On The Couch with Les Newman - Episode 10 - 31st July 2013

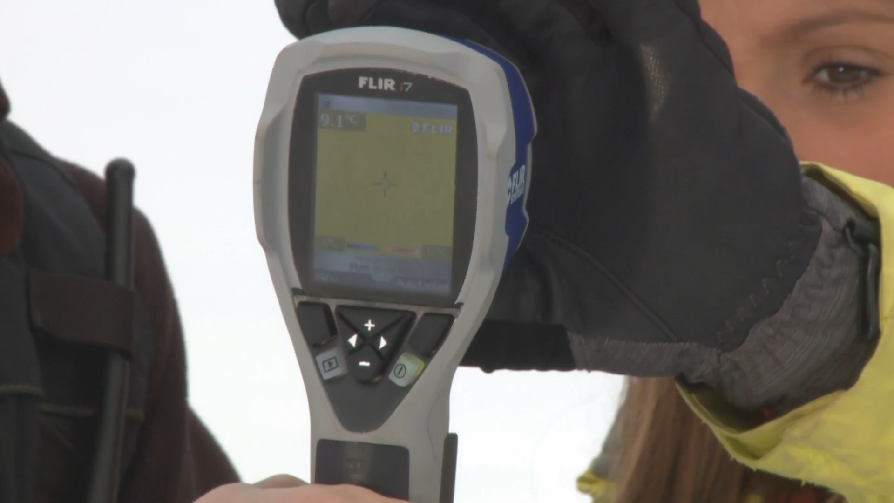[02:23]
To look for bearings that are running hot or motors that have got high temperature connections.